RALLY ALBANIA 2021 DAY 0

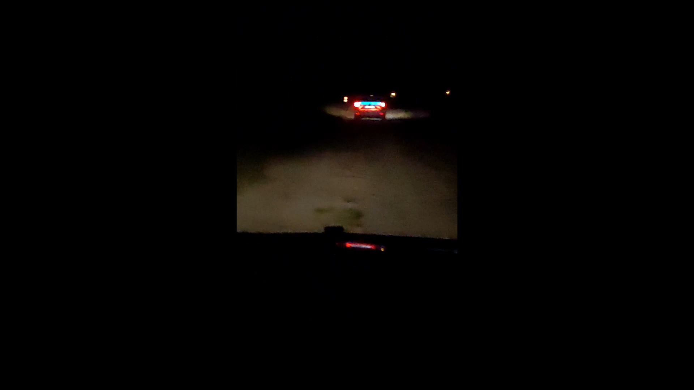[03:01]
Napierdalamy W skorcie policji Także zaczyna się grubo Wyjazd Wyjazd z Unii Europejskiej Wyjazd na Serbię
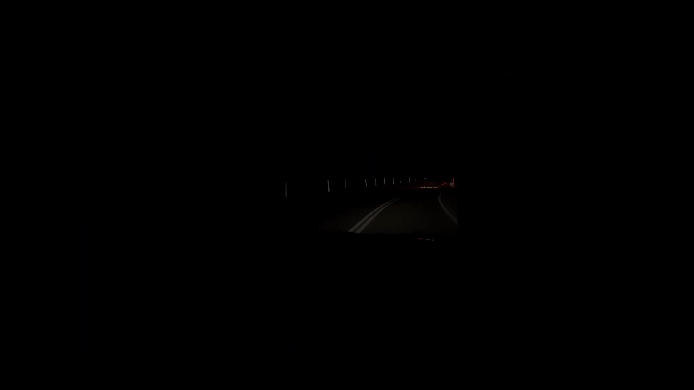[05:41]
Tunelek Taki dość poważny Długi Ciemny Jest pijalunca i zabój światem Aha Nieoświetlone I tu takie mileczki